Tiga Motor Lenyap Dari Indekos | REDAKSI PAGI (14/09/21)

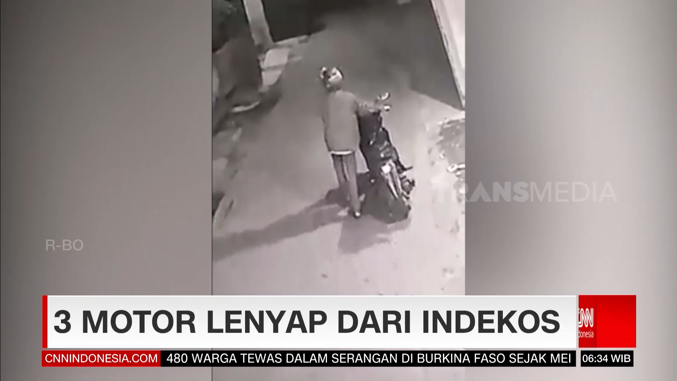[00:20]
Rekaman kamera pengawas ini memperlihatkan detik-detik lima orang mencuri sepeda motor di salah satu indekos di desa Sawot Ratap, Sidor Jawa Timur pada Jumat dini hari lalu.